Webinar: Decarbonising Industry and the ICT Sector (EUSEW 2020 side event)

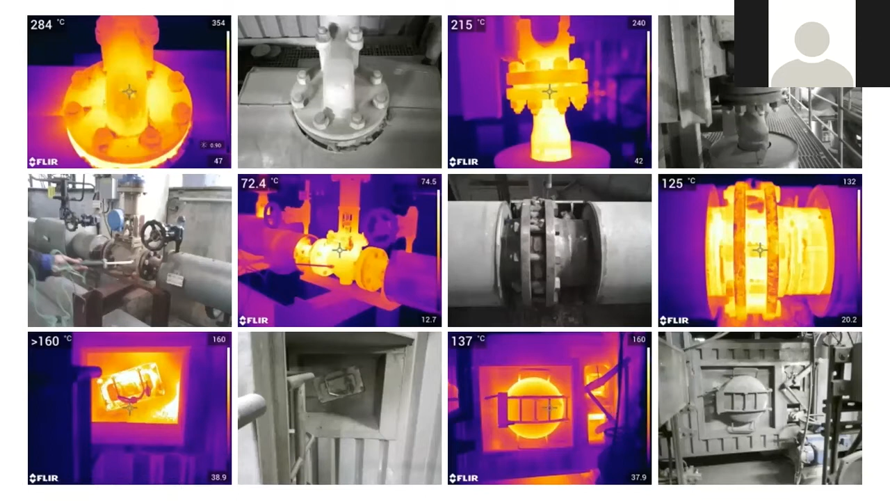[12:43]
There's a lot of single equipment, which is not insulated. And if we look at, next slide, please.